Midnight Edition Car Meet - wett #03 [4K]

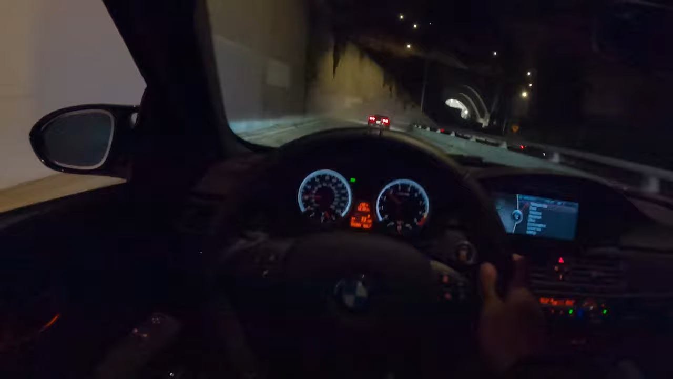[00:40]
Hilarious. Guys, I literally just got sobriety tested and now we're about to just go crazy on the bridge.
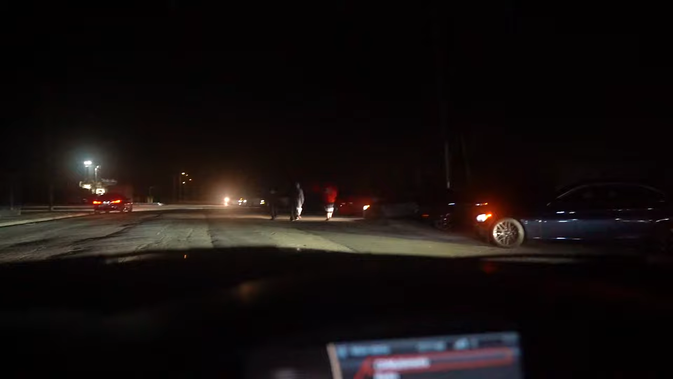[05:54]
Guys, it is literally midnight in the city. This is crazy.
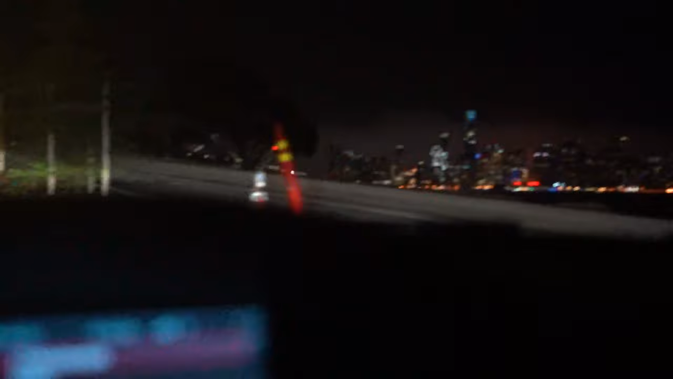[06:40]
This is going to be, oh dude, you gotta get the view back.
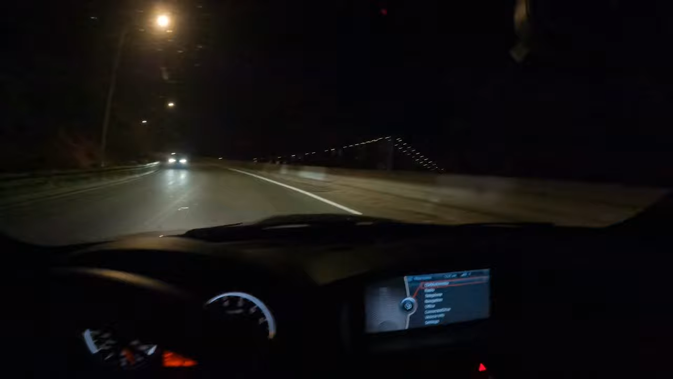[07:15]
We have a beautiful Bay Bridge, and there was a highway patrol that just came onto the scene. Here it is.
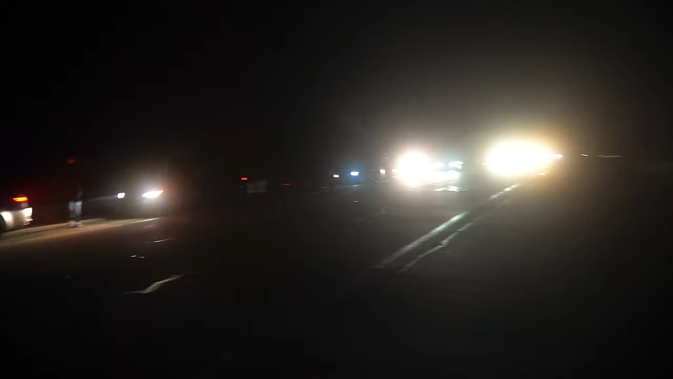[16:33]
It is literally just us on the highway. And this is just like the first group. So we're at the destination spot already. And one of our other buddies is still basically a couple miles from where we left off. As in like, they just left the initial spot. Oh my Lord.